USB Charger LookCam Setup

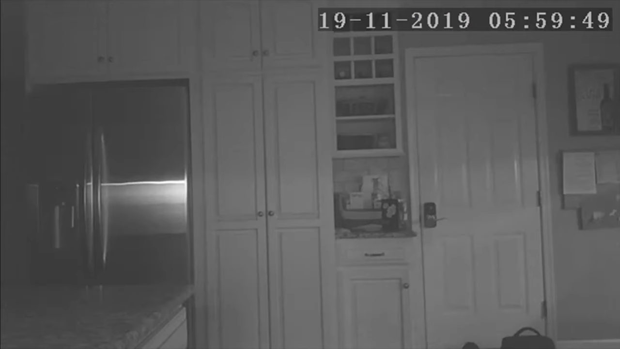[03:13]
This camera is great because the Wi-Fi connection allows you to view and record footage
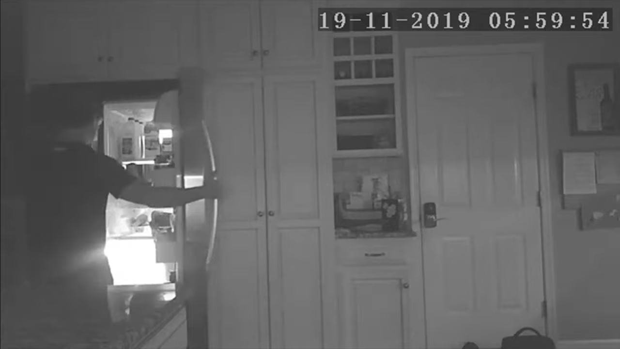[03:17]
remotely from anywhere you have an internet connection using the LookCam app.